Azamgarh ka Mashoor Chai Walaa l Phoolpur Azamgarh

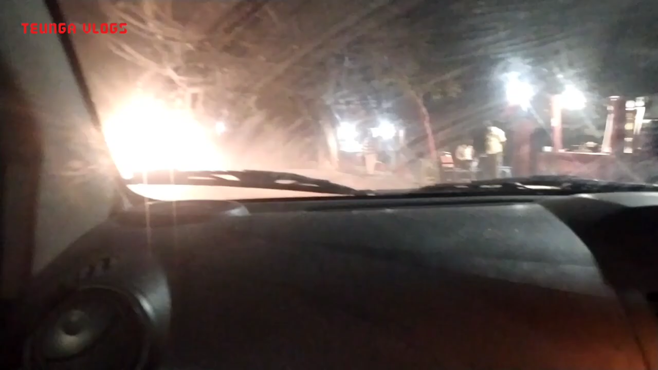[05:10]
कि हम लोग पहुंच चुके हैं तलब, तलब के बहुत ज्यादा करीब पहुंच चुके हैं और हम लोग मार्केट में अभी हैं।
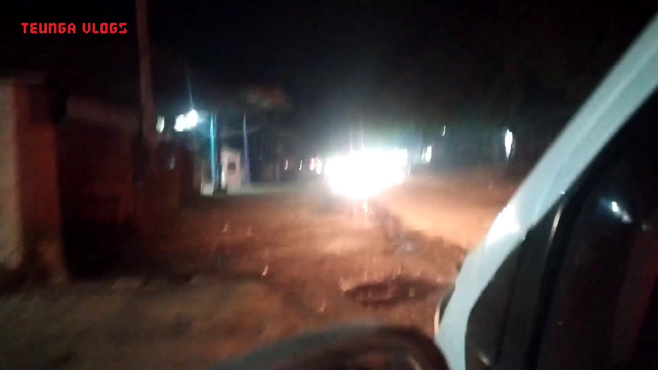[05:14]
यहाँ पे देख सकते हैं आप लोग कितनी ज्यादा ट्रैफिक है और बारिश हुई नहीं, कचरा आपको बराबर दिखेगा।